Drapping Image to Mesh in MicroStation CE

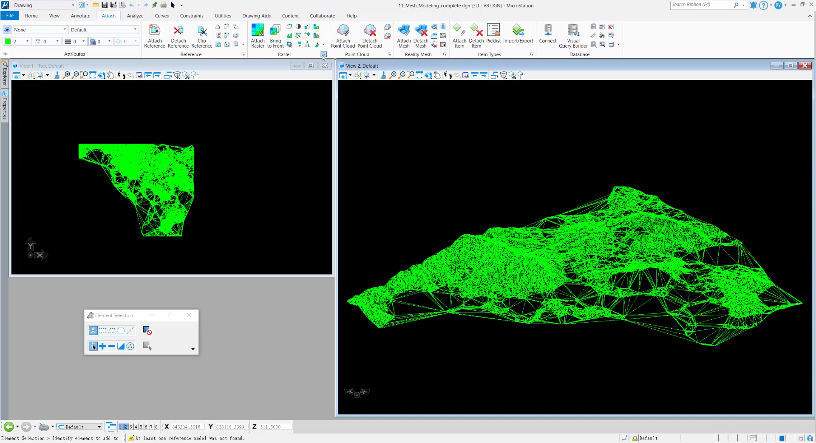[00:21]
Now I open the drawing with a 3D mesh surface And then what next is I'm going to attach a raster image I go to Raster Manager and attach I got an aerial photo on this area
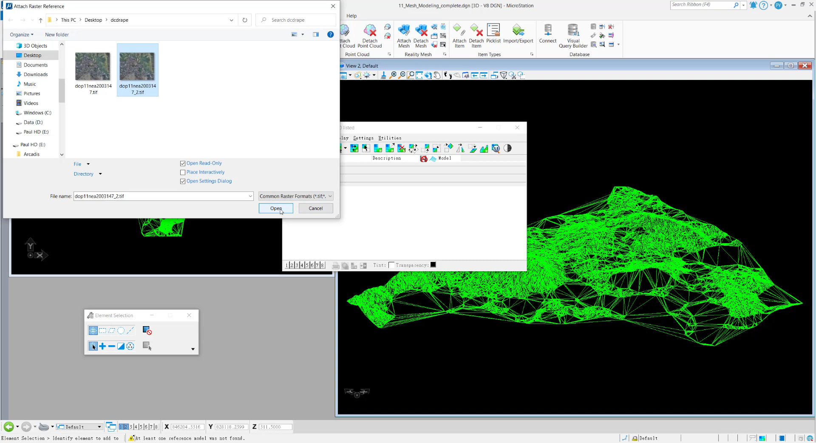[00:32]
And attach So you can see my mesh surface overlay the aerial photo Next I'm going to enable the drafting for this raster image I can go to Raster Manager and write it on the column There is a column called drafting
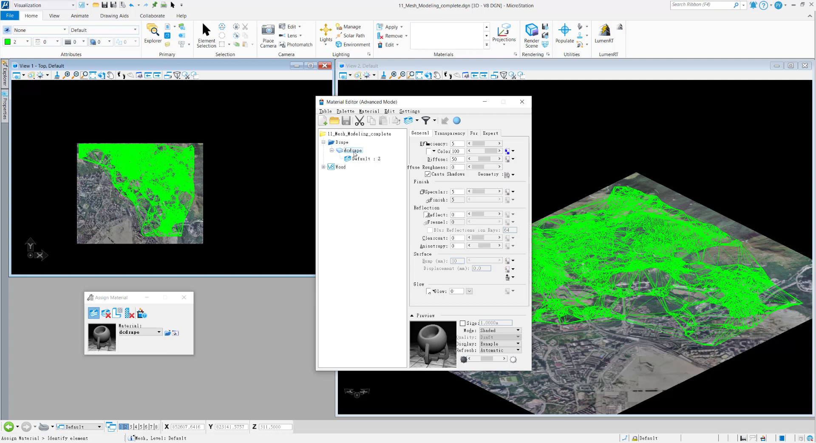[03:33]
And then select on this mesh surface Okay, you will see I assign this material to my mesh surface So I complete the DRAP to the mesh surface So how I can see the result I can go to the view and change the display style For example to illustration default
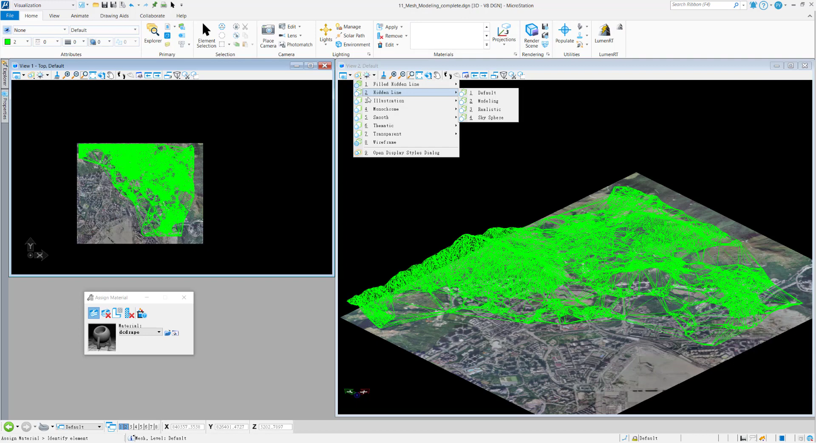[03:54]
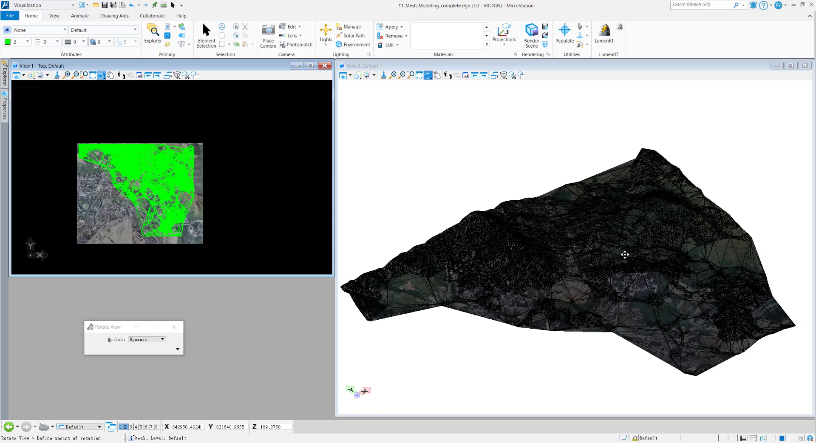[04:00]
And you can see from this 3D mesh surface The image will be DRAP on the mesh surface
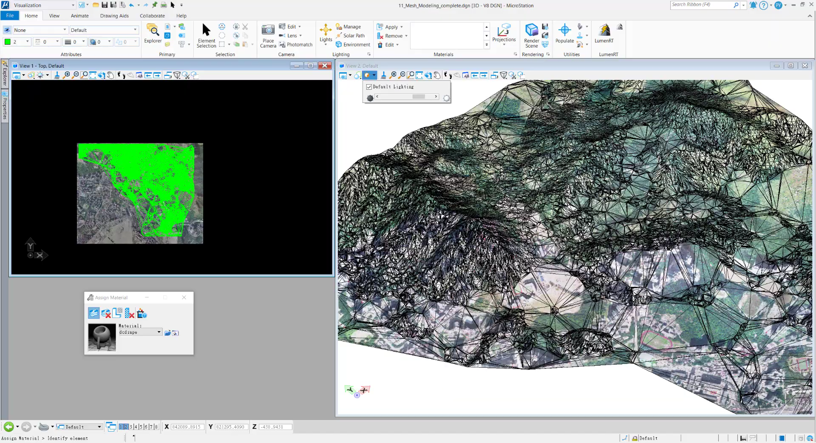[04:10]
So this is how I can DRAP an image to a 3D mesh